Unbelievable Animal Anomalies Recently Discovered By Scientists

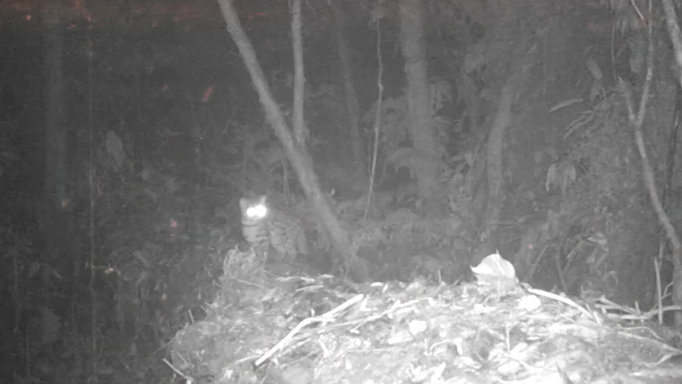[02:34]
So this mountain dwelling bundle of adorableness is about the size of a house cat.